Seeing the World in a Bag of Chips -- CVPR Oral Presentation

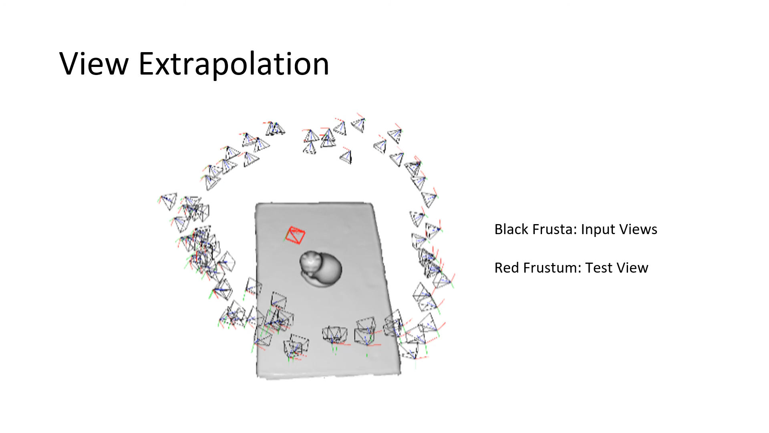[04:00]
Because we have the physical model of specular highlights, our method is especially robust at view extrapolation, predicting views far away from input views.